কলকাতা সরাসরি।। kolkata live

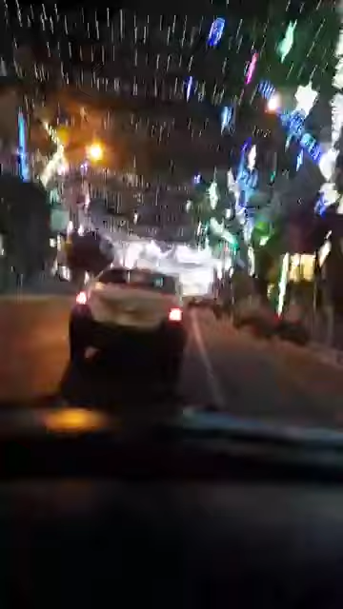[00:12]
পার্ক স্ট্রিট হ্যাঁ হ্যাঁ এটা ক্রিসমাস জন্য ক্রিসমাস ট্রি এই যে মিরাজ আছে এই সামনে দেখুন
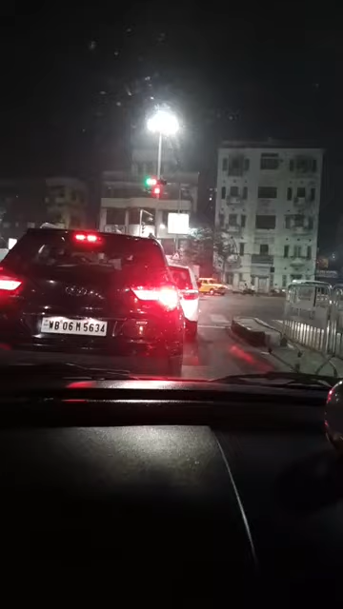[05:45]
দেখেছেন অ্যাম্বাসেডর যাচ্ছে ওই পাশে দিয়ে, নামের ভাব আছে কিন্তু।